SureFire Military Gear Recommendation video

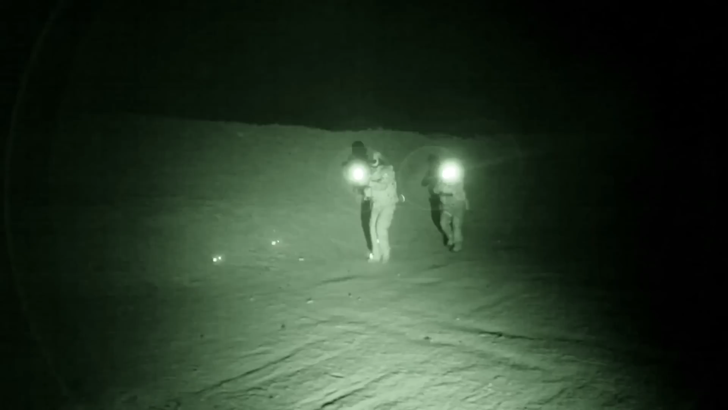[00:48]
For stealth operations using NVGs, there's nothing more reliable or battle proven than this long runtime LED.
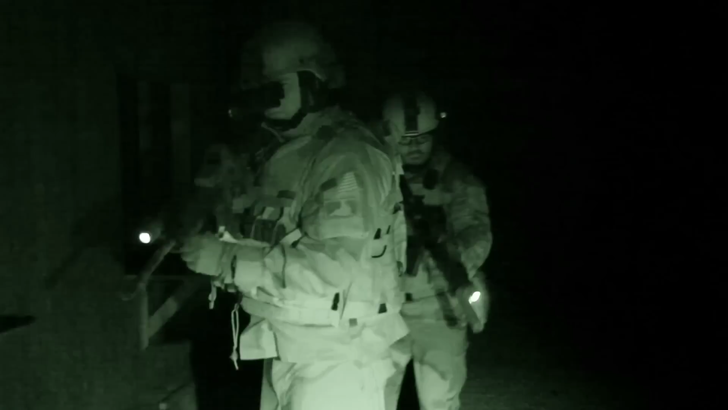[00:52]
With just a flip of the lever, it attaches to your rifle's Picatinny rail, even if it's out of spec.